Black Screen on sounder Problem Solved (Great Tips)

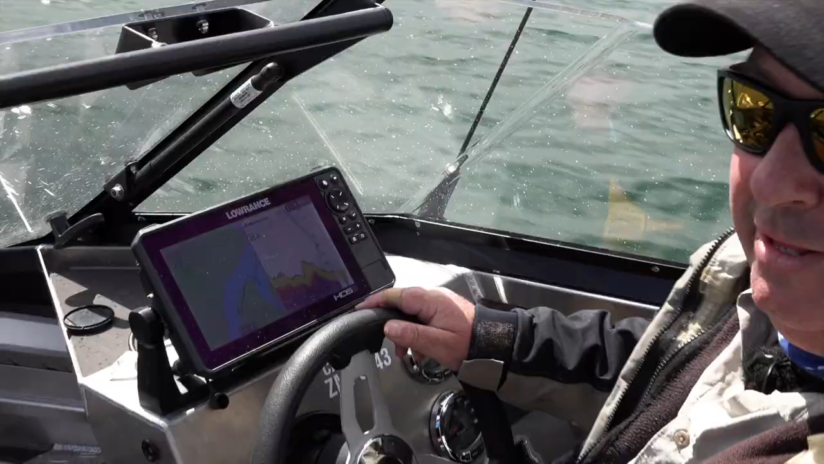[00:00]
I thought I'd give you a little tip on using your fish finder this is a Lowrance HDS 9 really good little unit on this if you push your start button quickly it brings up a menu for
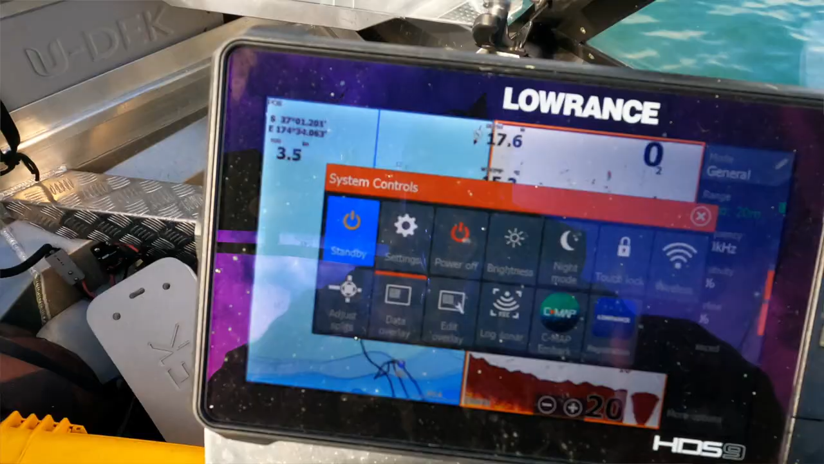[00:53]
there's a whole lot of other features but the one I like is you can
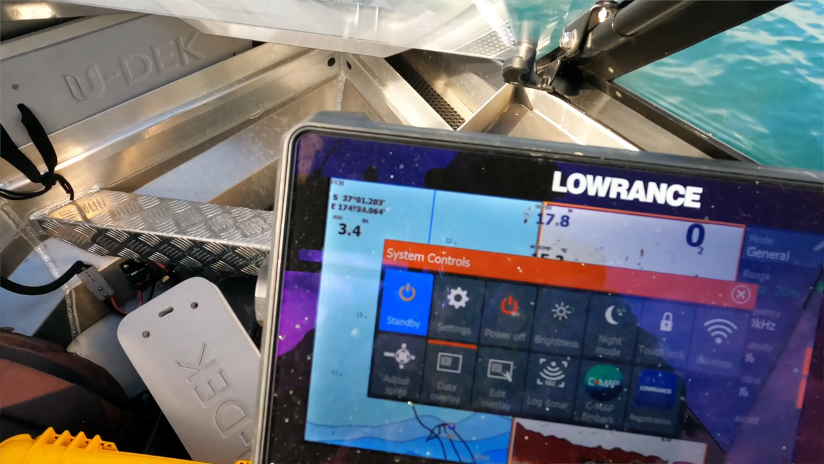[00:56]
adjust the split of your screen so you can move it from left to right to make one larger or
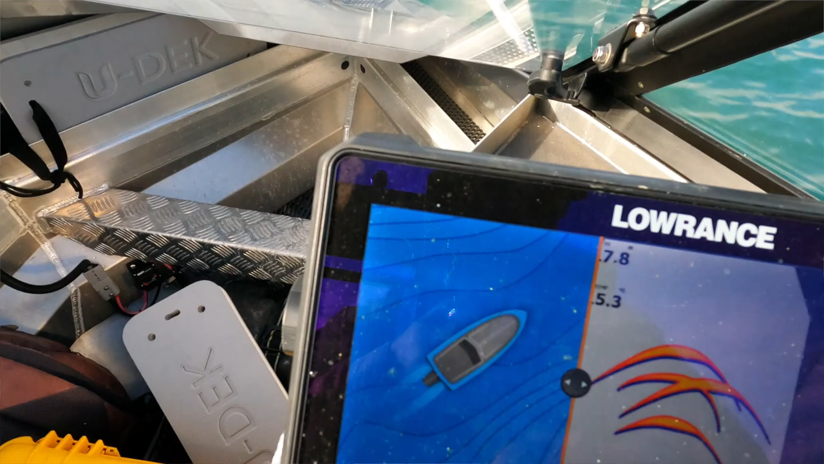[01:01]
smaller depending on how many options you've got it's a very good way to just adjust your screen and then you just save that and you've got less gps more fish finder you want to change it back just adjust split
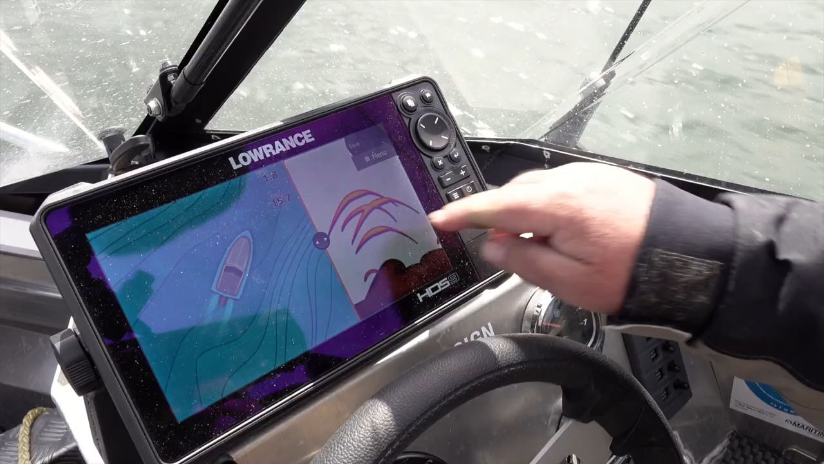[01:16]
save more gps get off this bank here so I don't sink less fish finder
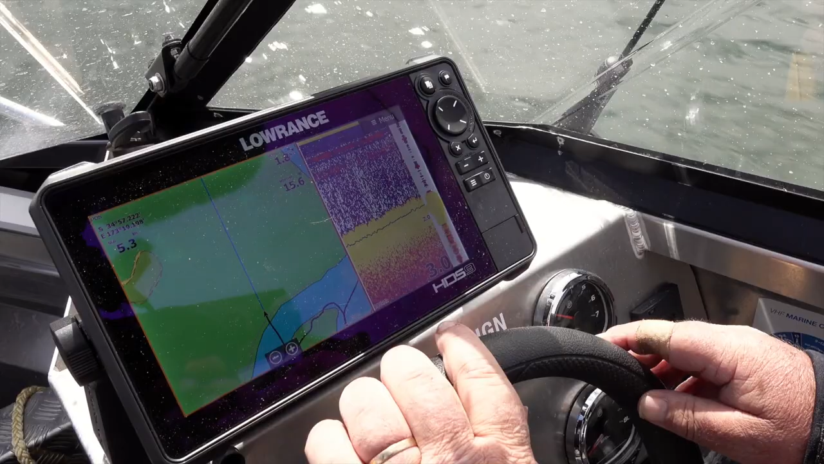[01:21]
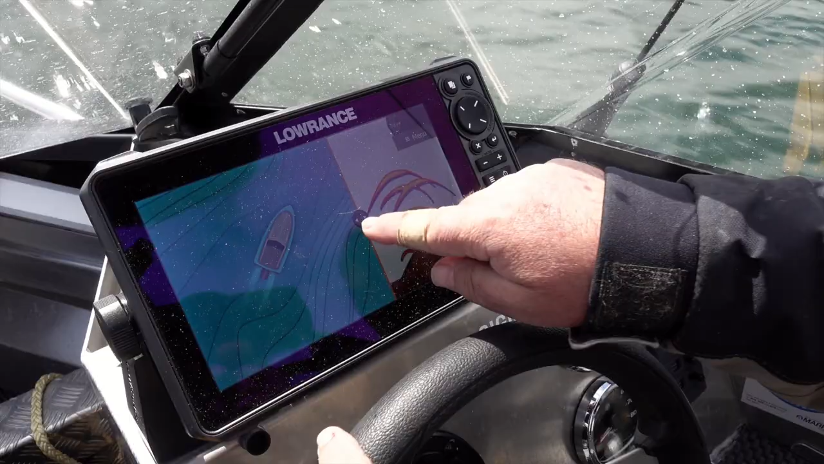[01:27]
it's a really good little function when you're learning your fish finder is is that systems control button and if you want to power your sounder off you just push that once and then it's got to power off which is a lot quicker than holding down the power button does a lot of other things but that's just a simple usage